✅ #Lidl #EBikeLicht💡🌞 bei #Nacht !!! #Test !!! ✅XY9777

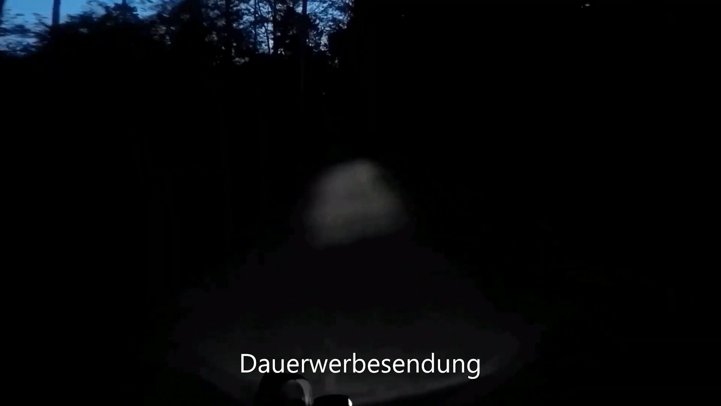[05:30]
Also leider sieht man wirklich nur die Ausleuchtung durch den Scheinwerfer, aber nicht unbedingt das Ganze drumherum.